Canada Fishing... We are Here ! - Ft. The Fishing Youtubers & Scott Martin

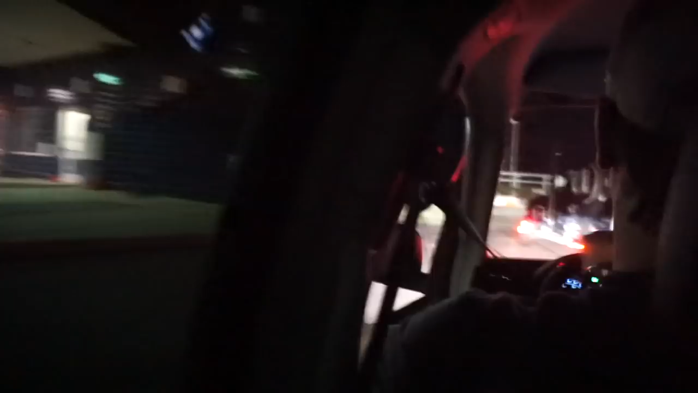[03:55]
No, look, it says to Canada, keep right. Right about there, and there's a lot of cameras right there.